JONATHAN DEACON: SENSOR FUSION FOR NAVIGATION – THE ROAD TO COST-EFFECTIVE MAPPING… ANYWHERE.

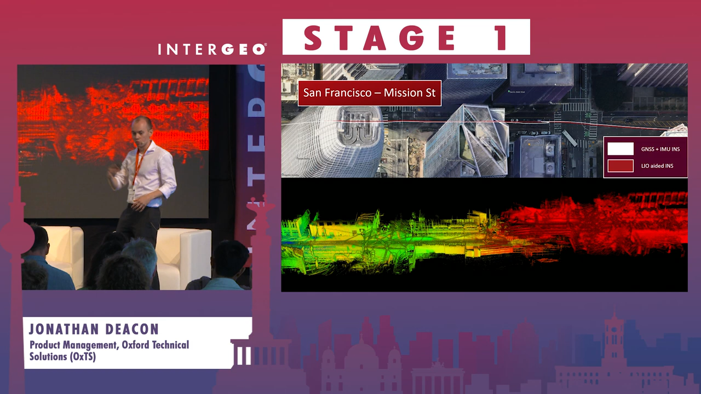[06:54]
The white trace, when we stop for a prolonged period of time, we start to drift. And it may look like quite a small drift there, maybe a few meters. But what we don't see is the drift in altitude that we get, which is shown by the point cloud over here. So we have good data going into the particularly poor GNSS period.
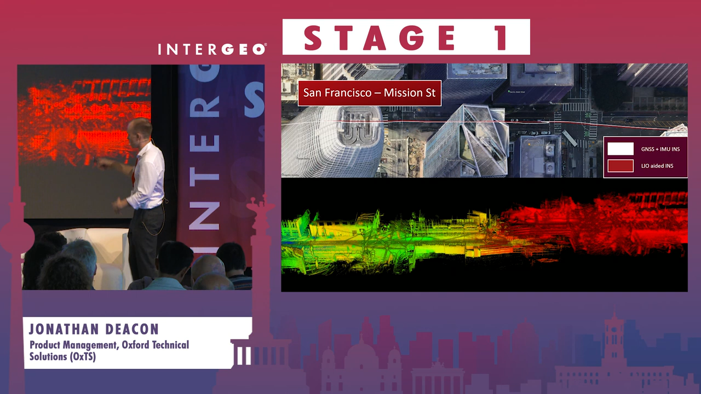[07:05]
And then we have that long stationary update. And then we get a mishmash afterwards.
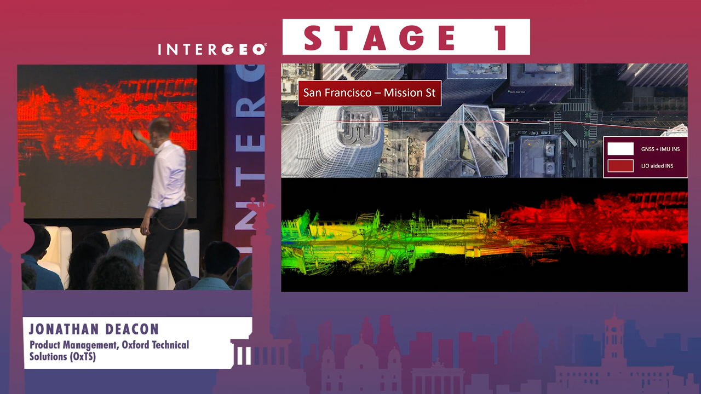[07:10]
There's no use. We apply LIO. And we'll suddenly be able to pick out features.
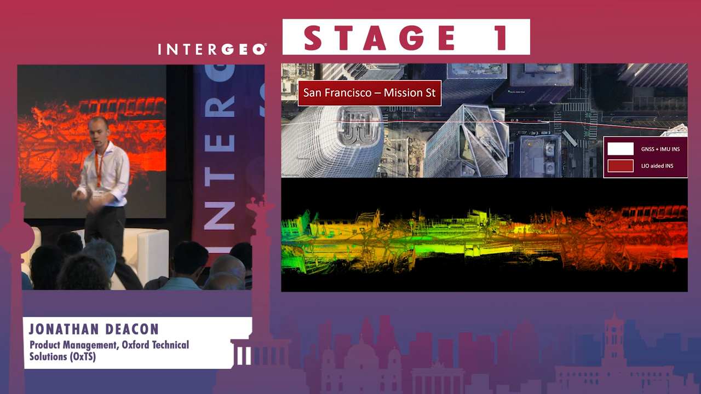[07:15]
We're not drifting in altitude over time.
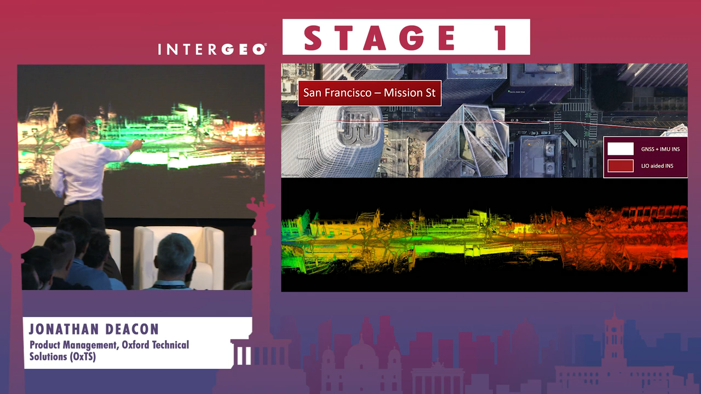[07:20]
And that's the output. We're generating a much cleaner point cloud.
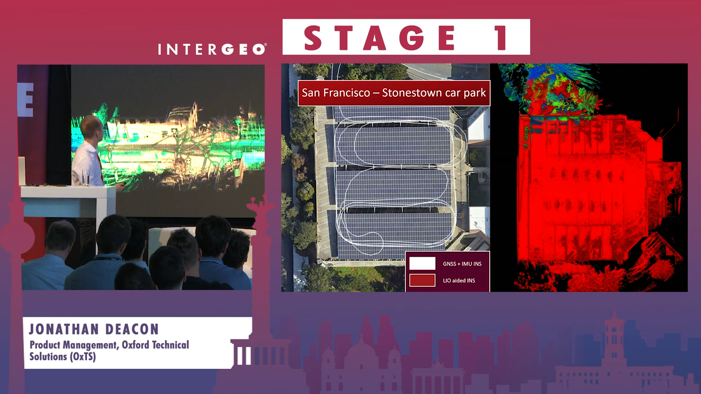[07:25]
And again, an example of a kind of completely GNSS-denied environment, or only getting spurious GNSS signals kind of through the sides of a wall, very low altitude.
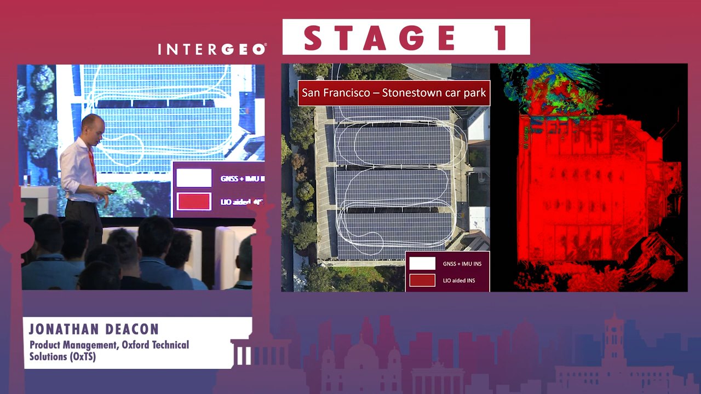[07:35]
On the right-hand side, we have a top-down image of the car park.
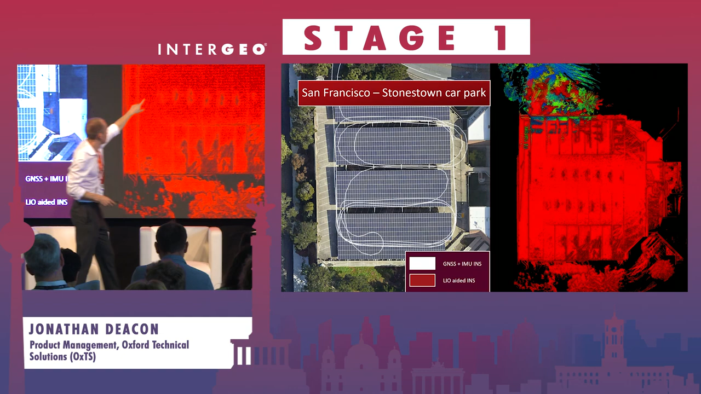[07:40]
And we can see how the layers don't really align perfectly. You can tell there's drift in there. And once we apply LIO, drift reduces.
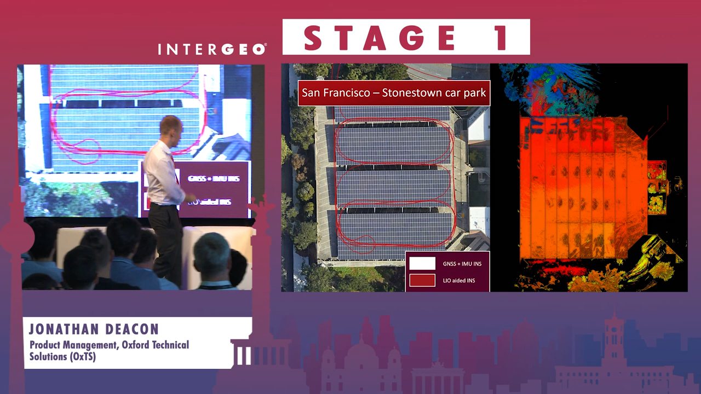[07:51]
And we generate a good-looking point cloud. And all the levels align. And then finally, in San Francisco, this is not so much a position improvement. But we can see we're going down the tunnel.
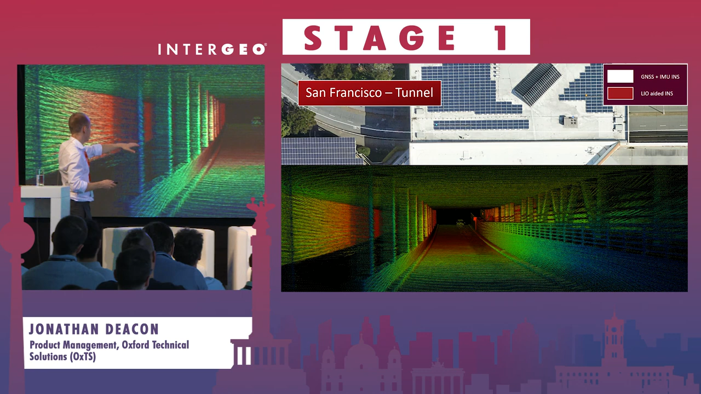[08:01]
We have some slightly fuzzy railings on the right-hand side. And this is just to say that LIO can also give you small heading pitch and roll improvements,
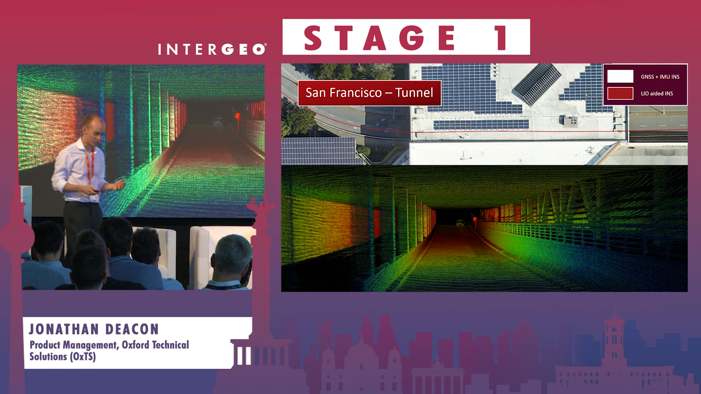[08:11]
which is shown by the kind of the cleaning up of the point cloud that you can see here. And again, another car park example. We're inside for 470 seconds, which for any other MEMS-based INS.